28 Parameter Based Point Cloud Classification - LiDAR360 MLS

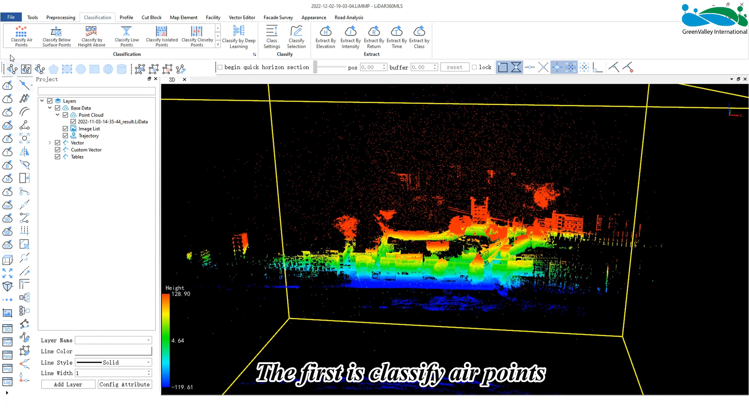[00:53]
Air noise, as the name implies, is discrete at some valuable points.
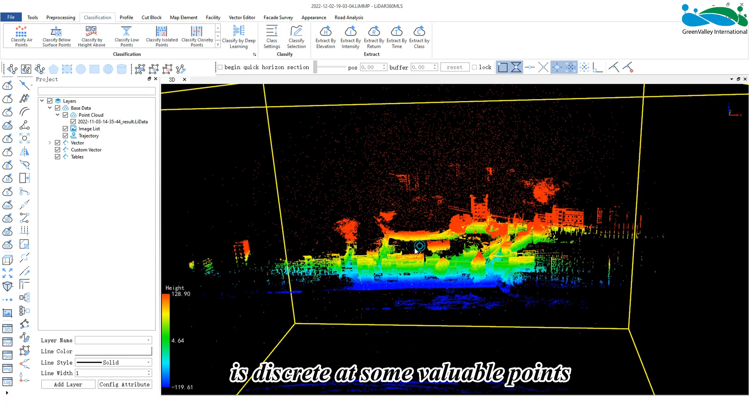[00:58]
For example, the data I am opening now has a lot of noise in the collected data due to dust on the laser.
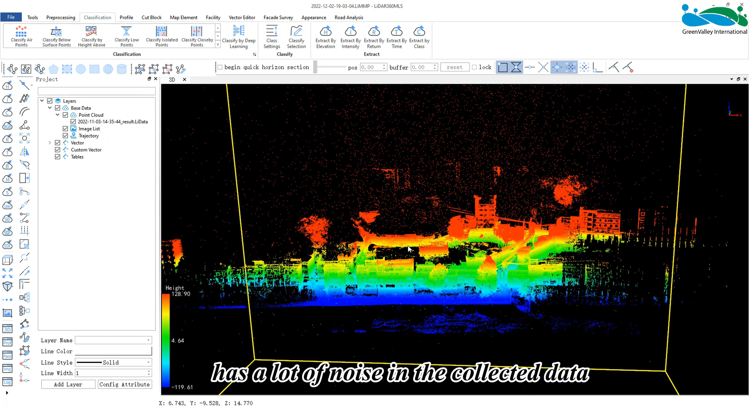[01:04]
This makes the data difficult to apply in the subsequent
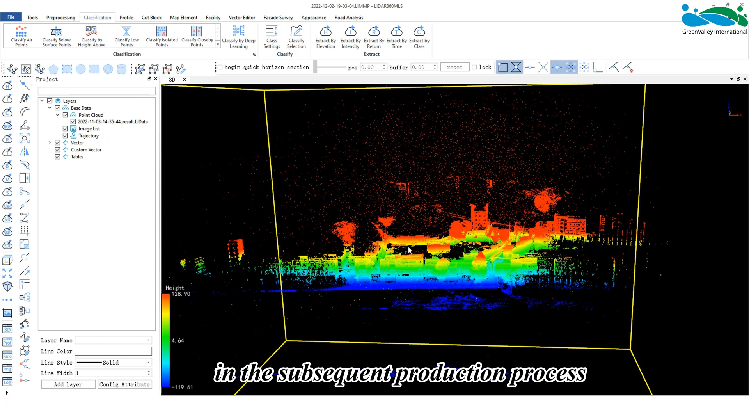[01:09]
production process and thus it is necessary to remove the air noise.
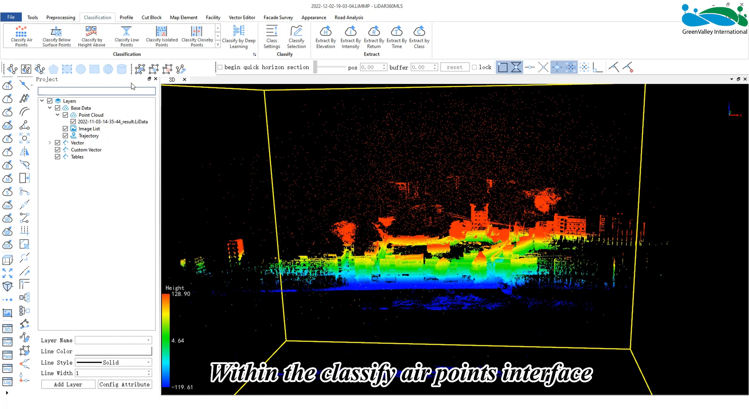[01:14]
Within the classified air points interface, select the original category information. Since the data is not classified, the original categories are all unclassified points. Choose which category to classify the air noise into. For example, I have classified it into the category of 10. Neighbourhood Point Control is used to determine whether a point is a noise. It will calculate the standard deviation of the average
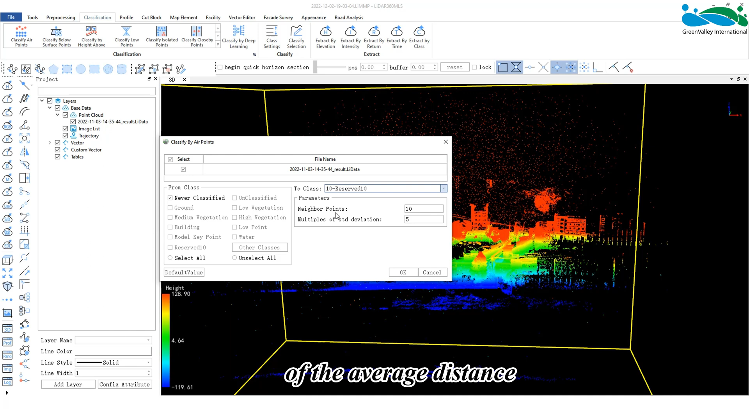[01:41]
distance between each point and the current neighbourhood point, and compare it with the set standard deviation multiple so as to achieve air noise removal. When these parameters are set, click OK to run.
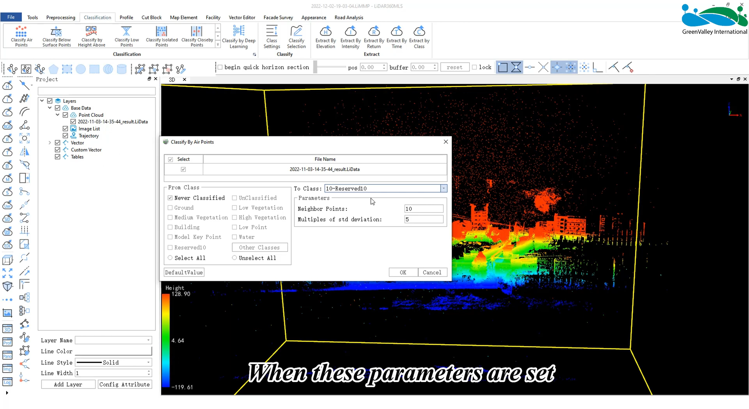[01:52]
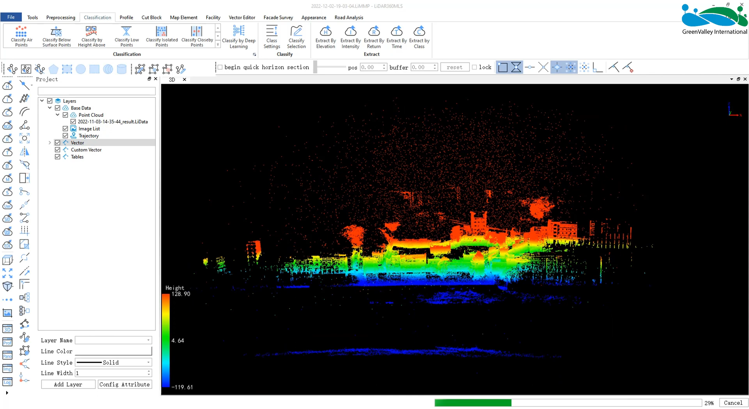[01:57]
After the classification is completed, the software will switch to display by category by default.
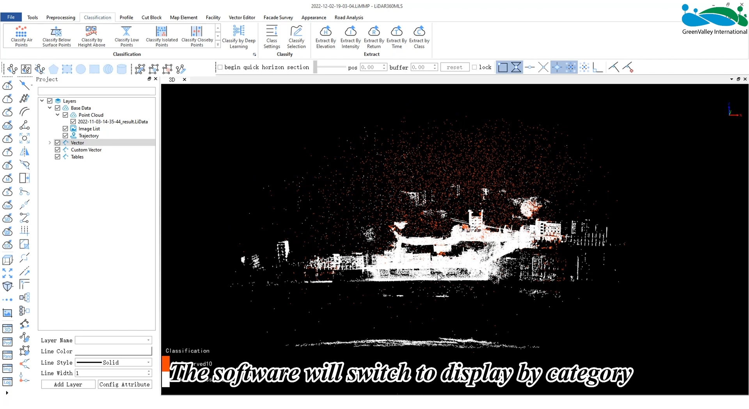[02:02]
It can be seen that most of the air noise has been separated. Then, we can extract by category.
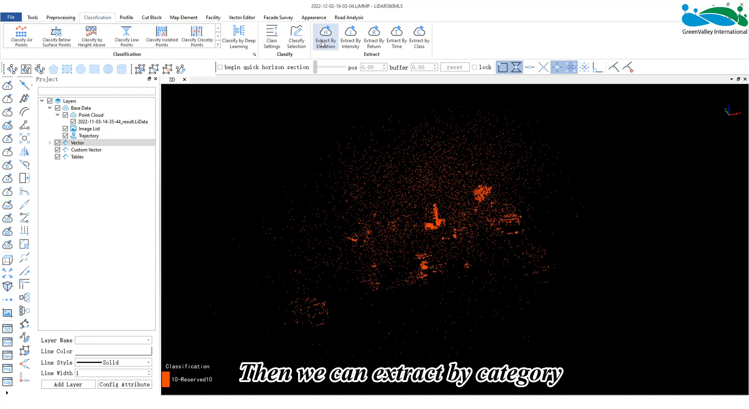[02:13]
Remove the air noise, or when extracting, remove the category of air noise.
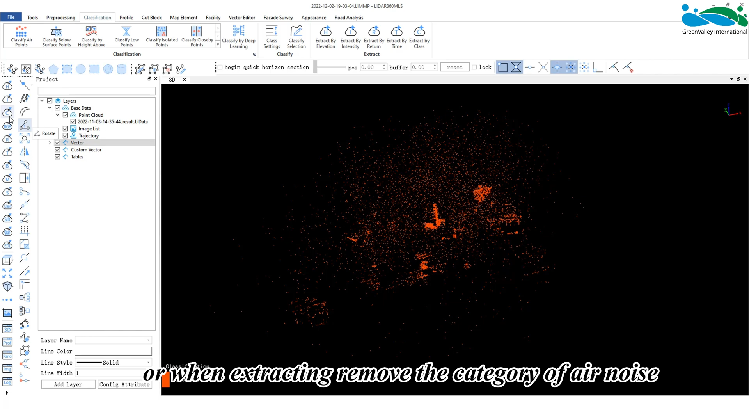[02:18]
Another commonly used classification function is classify ground points,
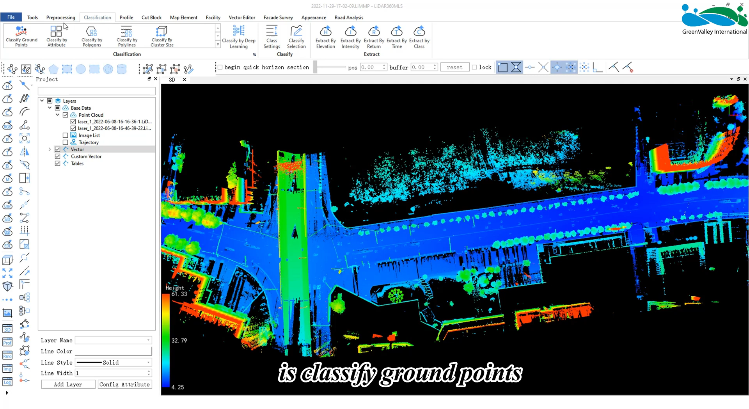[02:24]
which applies the cloth simulation filter.
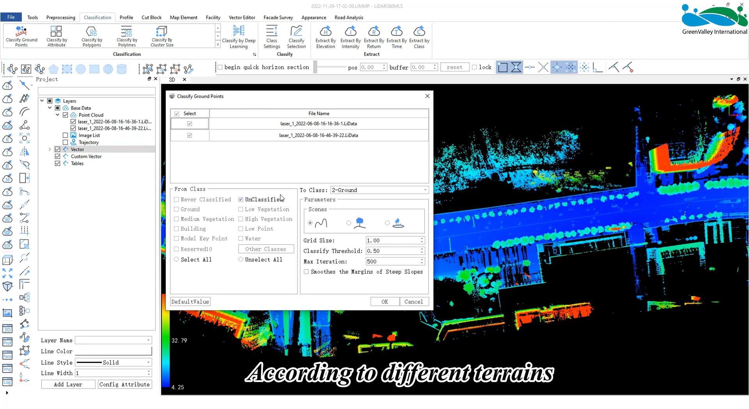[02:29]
According to different terrains, choose the appropriate scenes model, and then set the grid size, classify threshold, and max iteration.
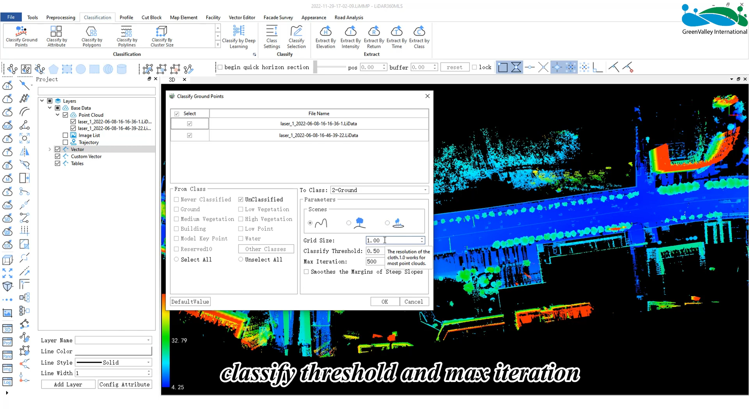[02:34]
Then, we can classify the ground points.
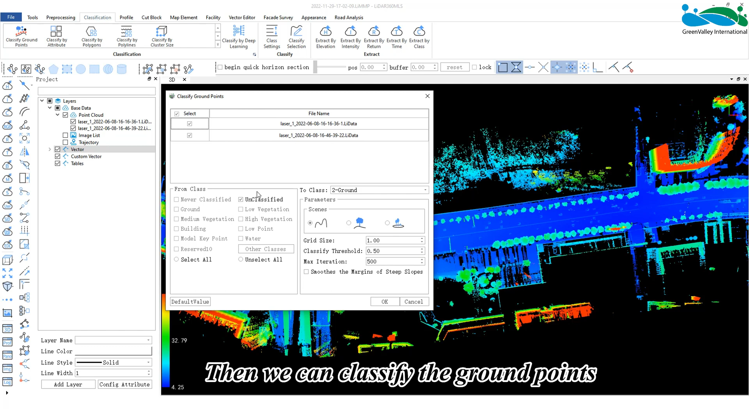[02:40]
Divide the original category into the set target category. This data is also unclassified. The original point category is category 1,
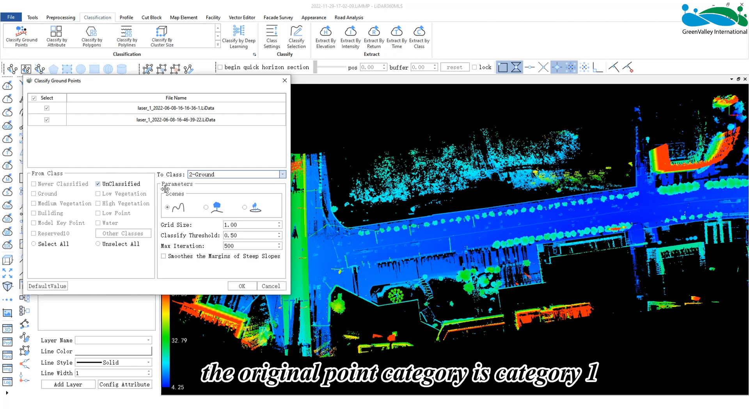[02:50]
and the ground point is set according to standard 2. Click OK.
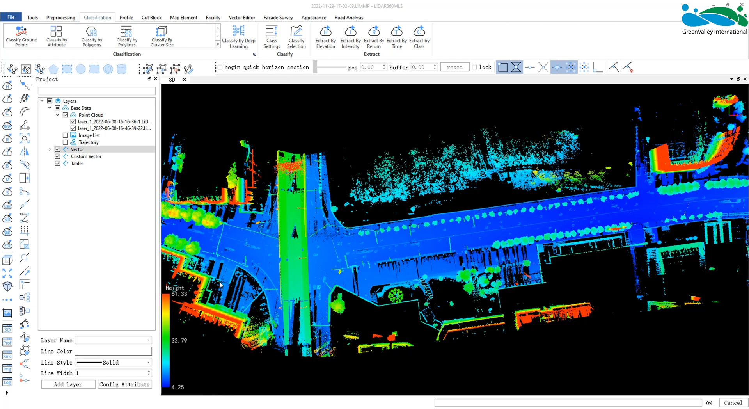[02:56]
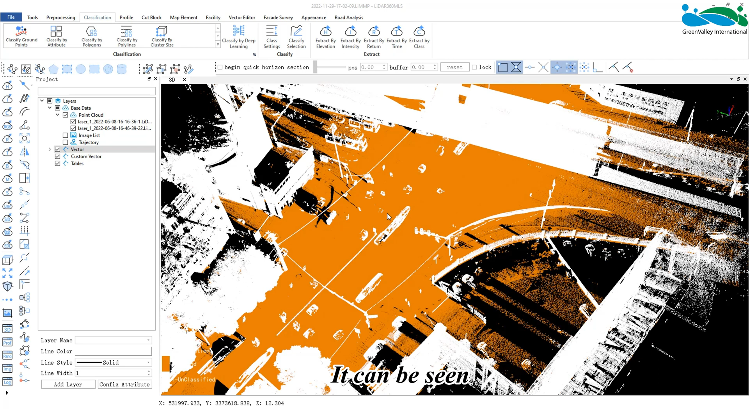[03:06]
In this mode, it can be seen that we can extract most of the ground point categories.
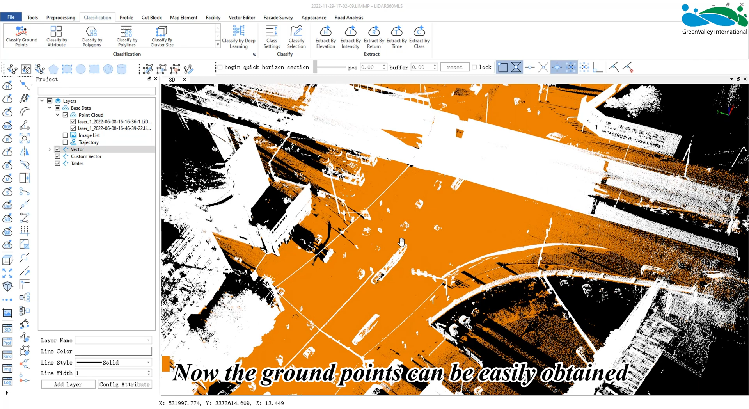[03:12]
Now, the ground points can be easily obtained for subsequent applications.
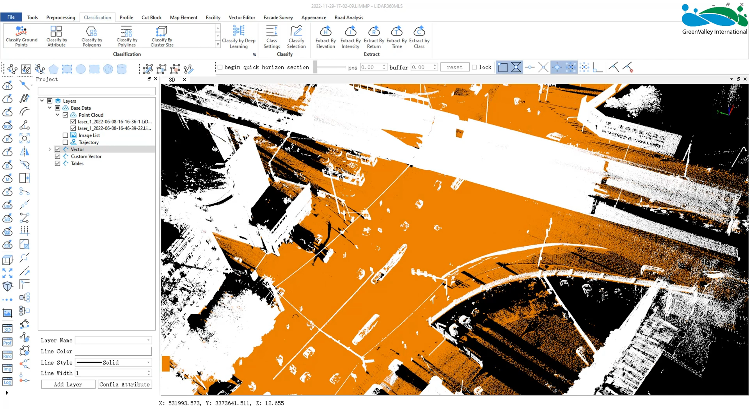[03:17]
Another commonly used mode is classify by attribute,
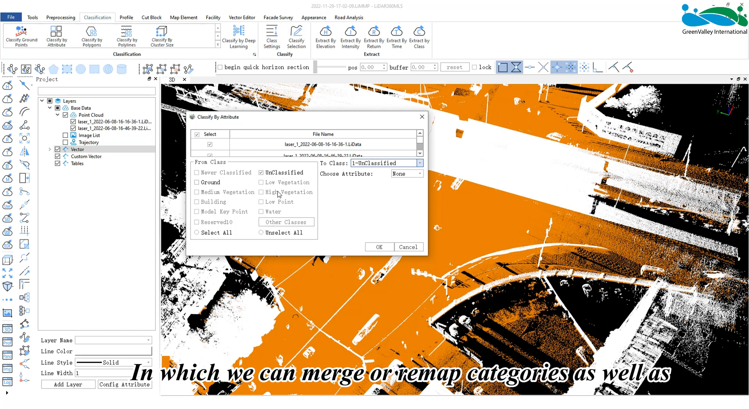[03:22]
in which we can merge or remap categories as well as filter according to attributes.
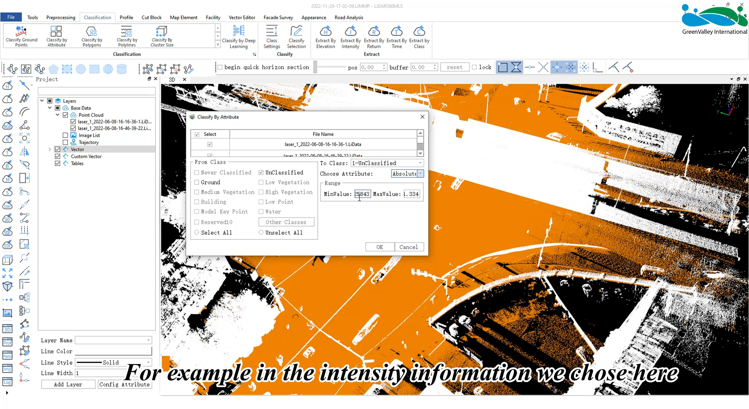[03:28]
For example, in the intensity information we chose here, only points in the selected range that have an intensity
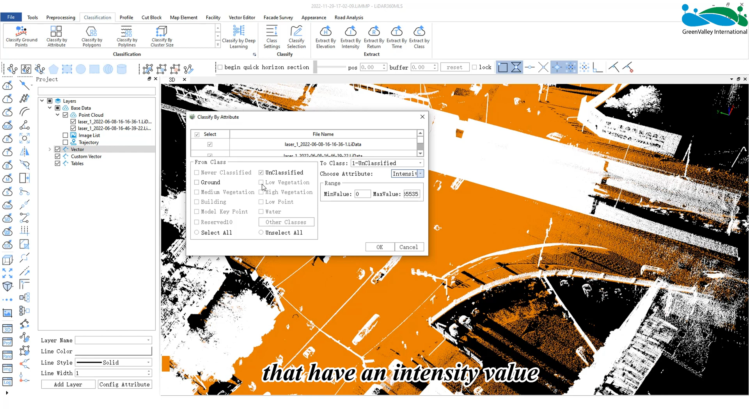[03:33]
value between 0 and 65,535 will be assigned to another category. If it exceeds this range, it will not be assigned to this category.
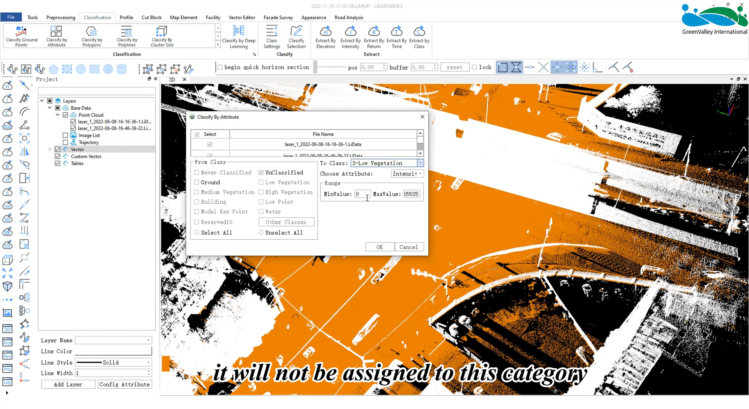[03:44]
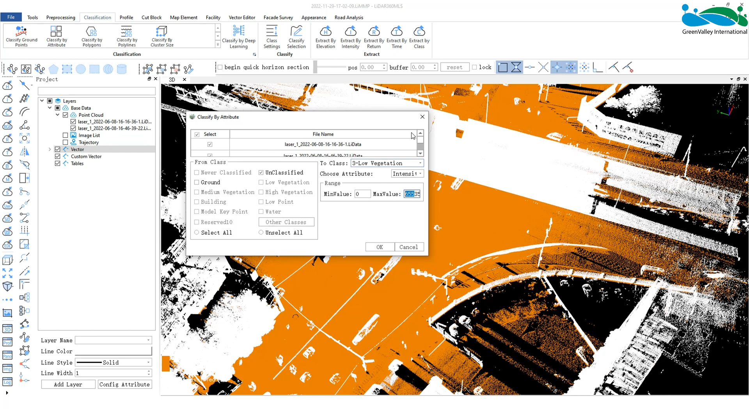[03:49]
Now, let's discuss this software's unique functions of classify by polygons and classify by polylines.